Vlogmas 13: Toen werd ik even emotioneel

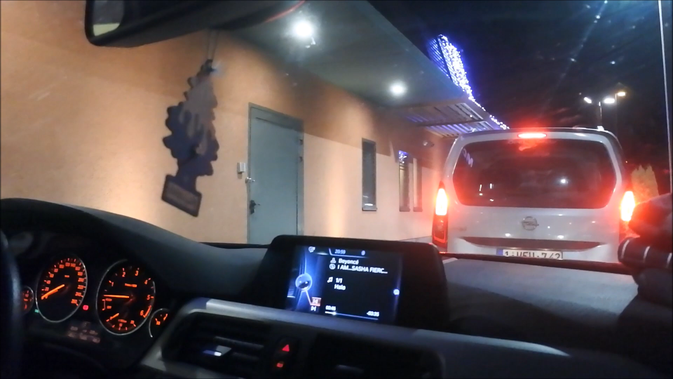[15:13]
Er staan best wel wat auto's. Dus, maar ik ga alleen kipnuggets nemen.